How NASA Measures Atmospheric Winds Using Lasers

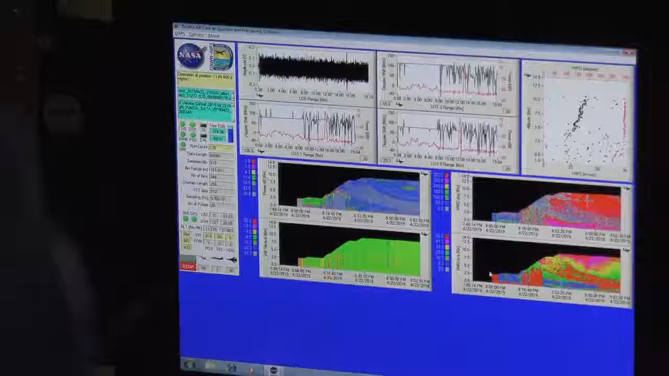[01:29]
We are taking about 10 beams per second at multiple different angles.
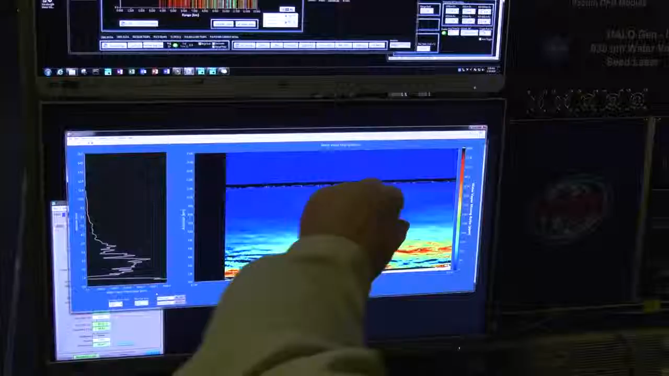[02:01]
It measures aerosols and water vapor in the atmosphere.